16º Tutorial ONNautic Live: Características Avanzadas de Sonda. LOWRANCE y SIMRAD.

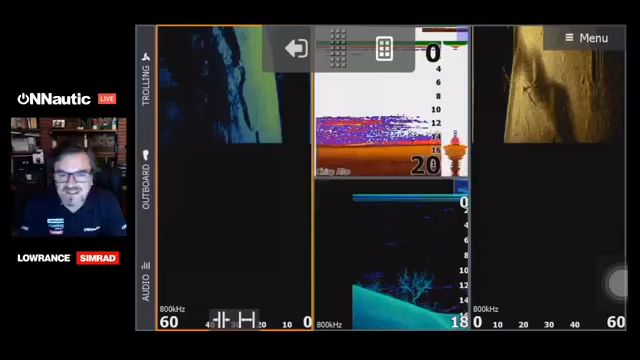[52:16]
en silencio bueno pues para que nos salga aquí nos va a salir una opción de menú directamente la cual
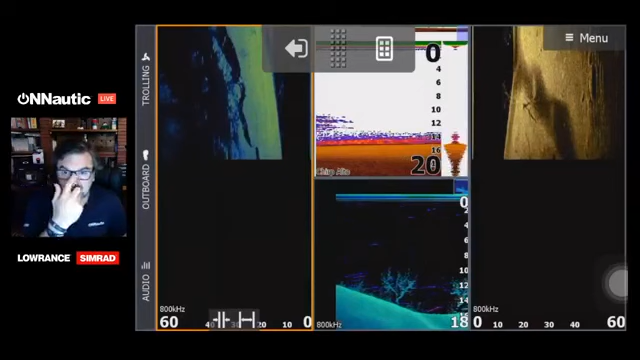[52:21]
nos dice oye te están llamando o te han mandado un mensaje de tal número y tal es un aviso prácticamente así también sirve evidentemente el bluetooth para que si tengo el Sony Hub
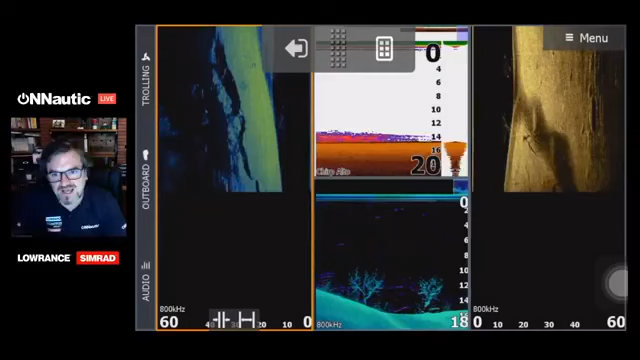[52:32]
el módulo de sonido que yo desde el móvil puedo automáticamente poner música directamente hacia el Sony Hub es decir si yo en el móvil tengo una lista de canciones yo pincho automáticamente
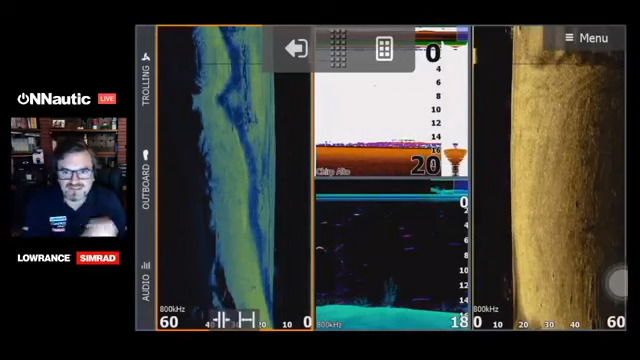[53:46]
que eso simplemente estaba un error de posición vale eso normalmente es una alarma las alarmas normalmente las tenemos en la opción de ajustes
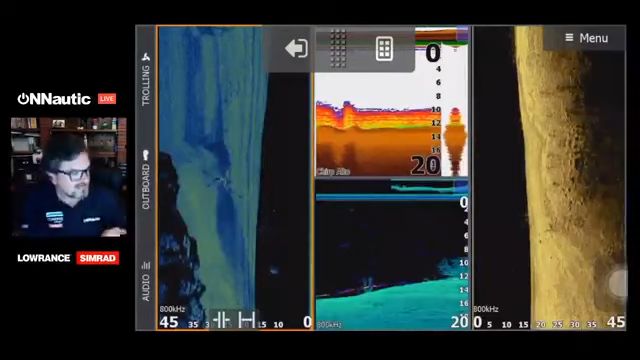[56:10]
mira, mira que mira que una de estas opciones que tengas aquí en el simulador que ahora mismo no recuerdo ¿vale?
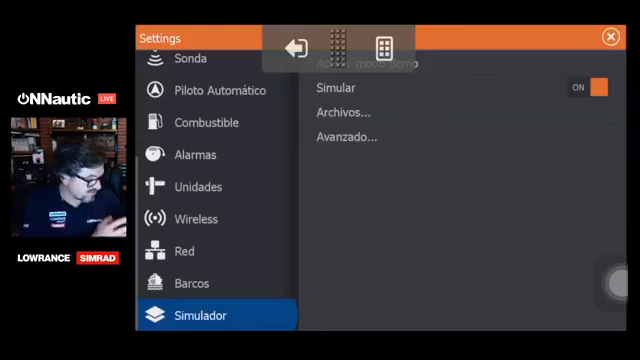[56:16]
no recuerdo el Ice el Meteo no lo sé en este caso esté puesta o esté
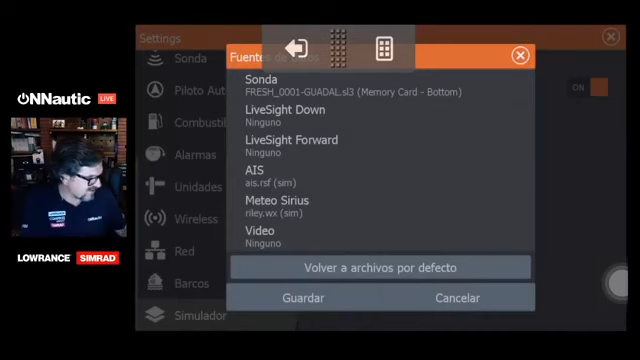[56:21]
activada lo que sea ¿vale? creo que van por ahí
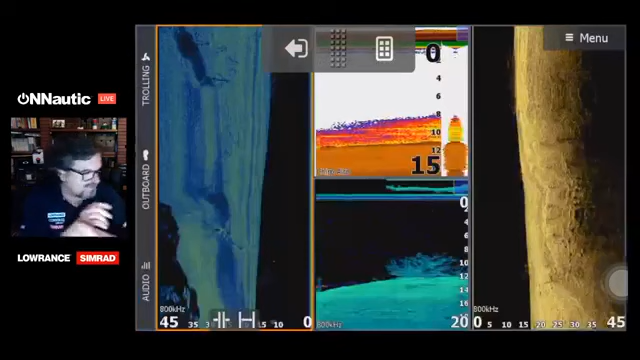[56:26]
seguimos José Ramón Camaño buenas tardes Miguel en fin este fin de semana he vuelto a ver el tutorial de cómo marcar un waypoint me surge una duda si marcas un waypoint en el downscan ¿estará siempre en el tag o puede estar fuera como ocurre en el value lateral? lo digo porque el cono es un óvalo óvulo
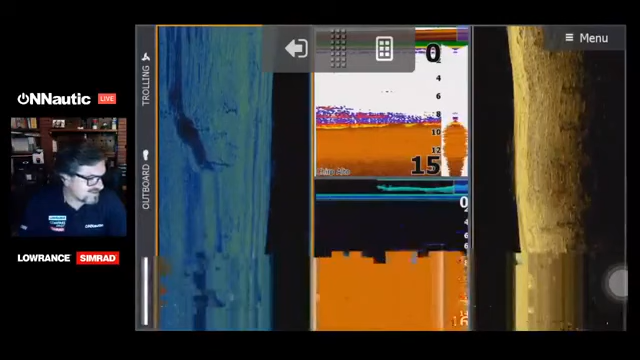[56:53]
bueno vamos a ver sabemos el cono que tiene evidentemente el traductor tanto del modo sonda como del modo downscan y la opción de marcar un waypoint una diferencia es marcar un waypoint que ya lo expliqué en su momento es marcarlo en la línea de agua ¿vale?
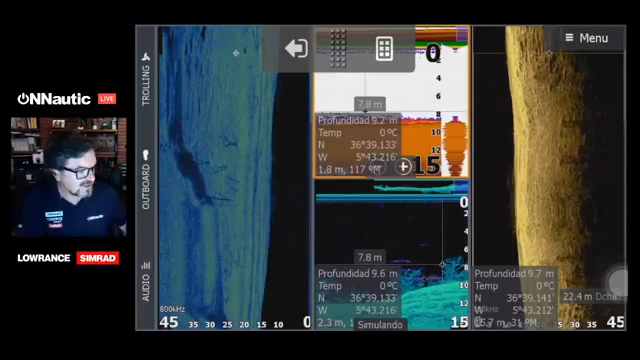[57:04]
y otra cosa evidentemente es marcarlo en este caso en una
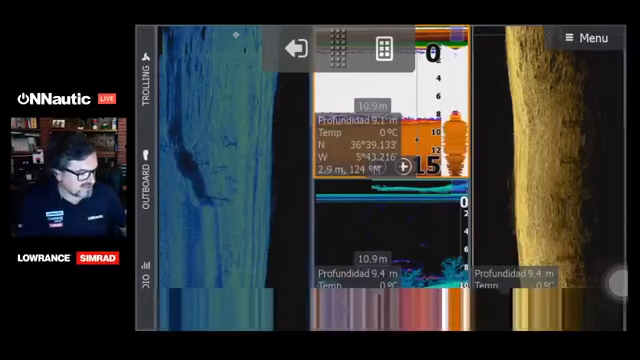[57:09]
On screen: water 0°C
zona del terreno en la que no existe habrá una variación muy pequeña tienes que ampliar el zoom para ver esa
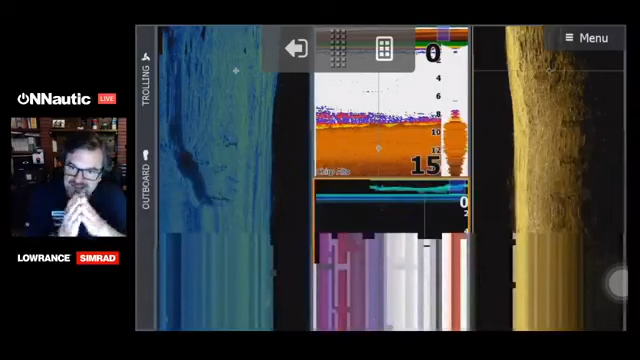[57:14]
varianza entre el tag y el sitio en el que se ha marcado el waypoint ¿vale?
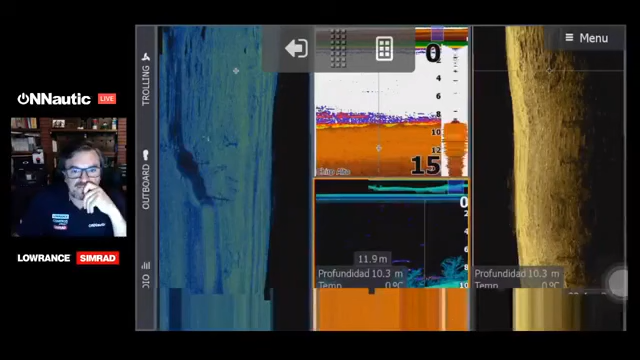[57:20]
On screen: depth 10.3 m
Roberto seguimos por aquí Roberto Cedenilla en la HDS7 se puede poner las cuatro pantallas como el side scan derecha e izquierda ¿es una HDS7 Live o es una no sé qué modelo Gen3 Gen2 en fin ya me cuentas si es una HDS7 Live la puedes poner ¿vale? y claro todo teniendo en cuenta evidentemente que tengamos la fuente de datos que en este caso es el traductor y nos permita poner esa imagen ¿vale?
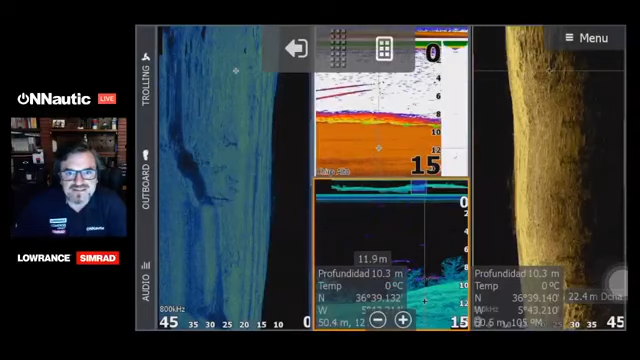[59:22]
On screen: depth 10.3 m
súper interesante os voy a enseñar todos los dispositivos o la mayoría de los dispositivos que podemos conectar en este caso a nuestro equipo ¿vale? y de qué información nos podemos sustituir me dices que es una Gen3 una Gen3 a ver me has preguntado que era una HS7 a ver por aquí te veo Gen3 ¿dónde está tu pregunta? ya no te encuentro a ver por aquí por aquí vale sí Roberto HS Gen3 creo que no creo que no se puede lo único que tienes que hacer es probarlo porque claro como ya es una unidad en este caso que no le hago el seguimiento con respecto a las actualizaciones ¿vale?
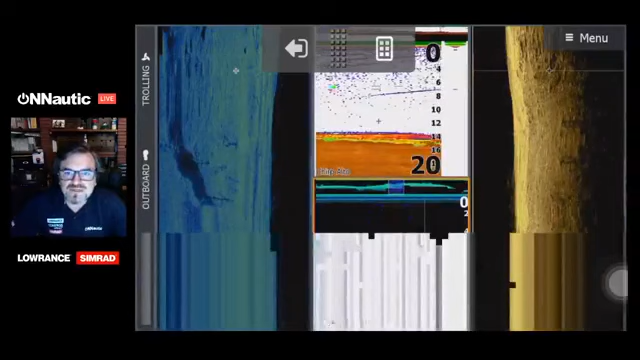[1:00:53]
¿se puede poner cuatro pantallas con el side scan derecha e izquierda? ¿cuatro pantallas? sí como las estoy mostrando ahora mismo la Carbon ¡ah! en la Carbon ostras pues me pasa lo mismo que con Roberto ya mis unidades Carbon las vendí ya hace mucho tiempo hace ya cuestión de un año y pico entonces le he perdido la pista compruébalo si alguien tiene por aquí de grupo alguna Carbon que compruebe si se puede poner esta distribución de ventanas ¿vale? yo ahora mismo lo desconozco tendría que era tan sencillo como conectarse y mirarlo ¿vale? yo digo tanto la gente como la Carbon les perdí la pista en ese aspecto con respecto a las últimas actualizaciones que es lo que te ofrecen
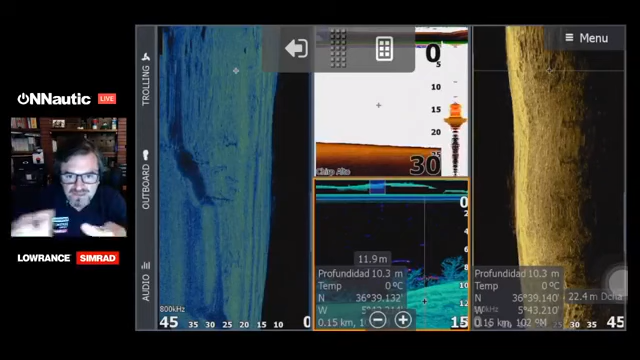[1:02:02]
On screen: depth 10.3 m
side scan y tienes puesto un traductor de sonda la máquina está utilizando los dos traductores eso sí con vistas independientes una para el downscan y otra para el modo sonda ¿vale? con lo cual en principio sí ahora como me han preguntado en una sonda con doble canal ¿puedo usar los dos traductores de sonda al mismo tiempo? no hay que cambiar lo que en este caso son las frecuencias ¿vale? si dirigí una fuente u otra pero aquí en el caso de tener un traductor de sonda con un traductor de structure scan con downscan se fusionan los dos al mismo tiempo uno reservado para el canal 1 y otro reservado evidentemente para el canal 2 Tony Fernández hasta el miércoles señores Julián Garrido ¿qué tal?